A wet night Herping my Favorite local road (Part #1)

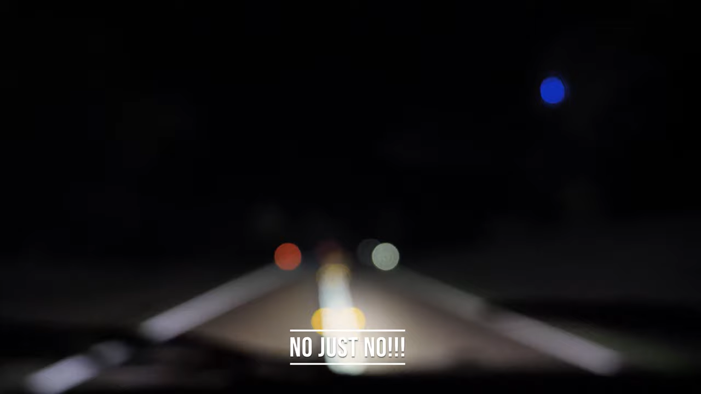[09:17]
So the technique we're using tonight to look for stuff is commonly referred to as snake cruising,